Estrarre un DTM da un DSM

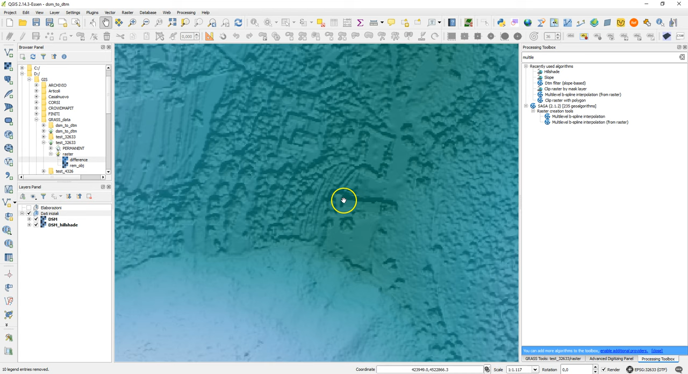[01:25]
In pratica quello che andiamo a fare, utilizzando QGIS e gli algoritmi di saga, è andare a eliminare questi edifici e il vegetato, cioè la vegetazione, quindi il costruito e la vegetazione, da questo DSM, facendo in modo di ottenere un risultato che è in pratica un DEM in cui è presente il solo livello di suolo, che come potete vedere è presente qui. Allora, come prima cosa andiamo a attivare l'algoritmo DTM Filter.
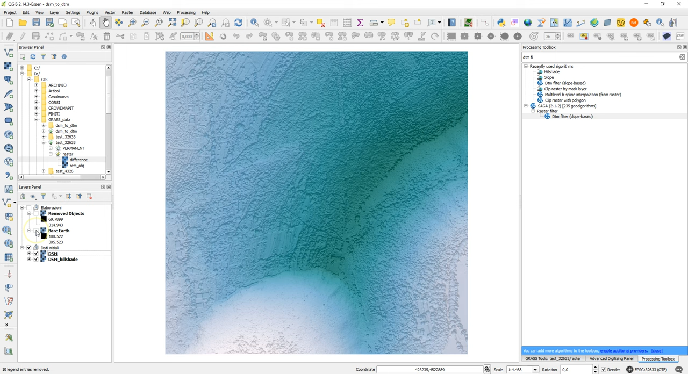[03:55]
Il primo, praticamente, che è il solo suolo, è stato estratto il solo suolo dal DSM. Il secondo, invece, è il costruito più la vegetazione. Se vi ricordate, qui c'è, praticamente, questa costruzione che è stata inglobata negli oggetti da rimuovere.
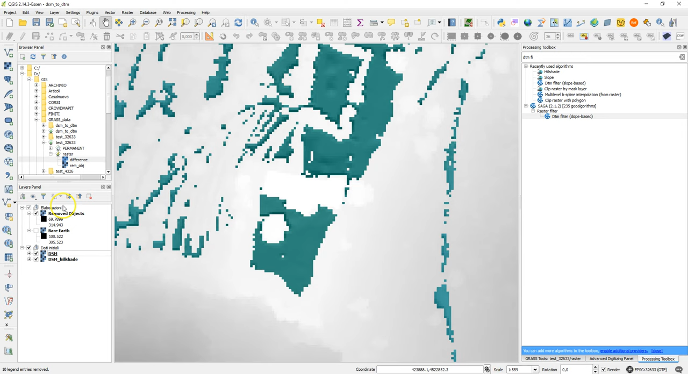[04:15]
Quindi, fatto ciò, possiamo andare, quindi, a lavorare su il secondo dei DEM e andiamo,
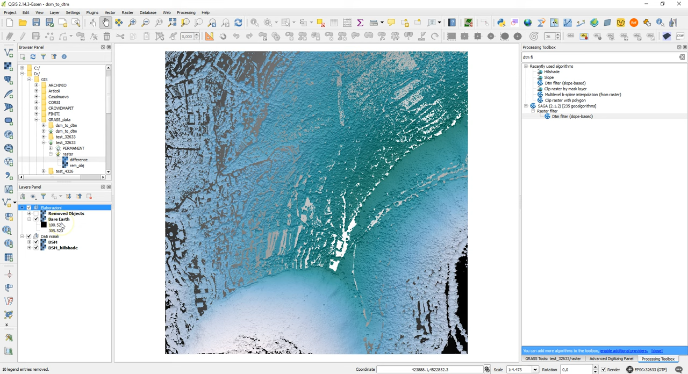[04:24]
praticamente, dei DEM ottenuti nel processo precedente e andiamo, praticamente, adesso, a attivare, sempre tramite Saga,
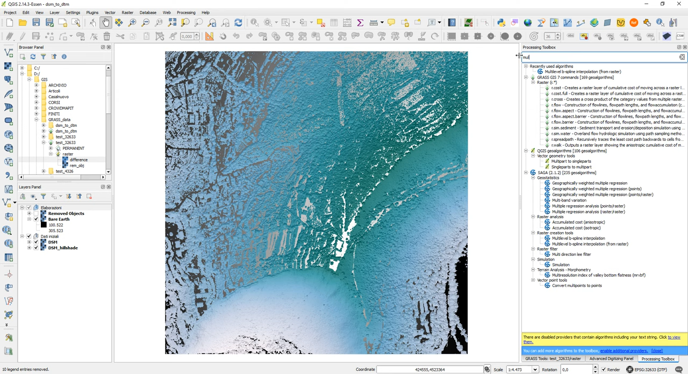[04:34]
il multilevel di SP-Line Interpolation from Raster.
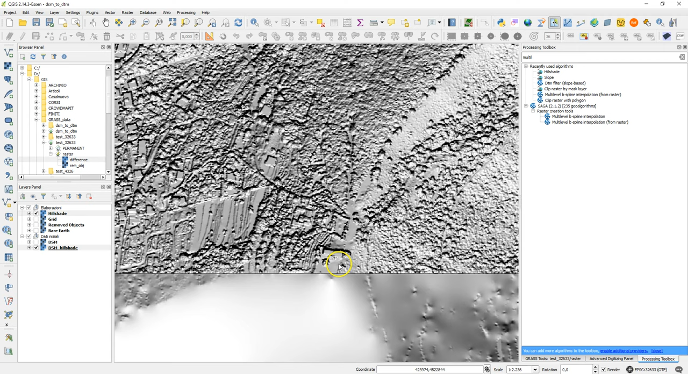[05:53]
si vanno a selezionare i livelli e poi è possibile andare a confrontare. Come possiamo vedere, il risultato è abbastanza soddisfacente. Forse avrebbe bisogno di un'altra iterazione, però già da qui possiamo avere un buon risultato, quindi un buon confronto e quindi definite che il nostro DTM è stato effettivamente realizzato.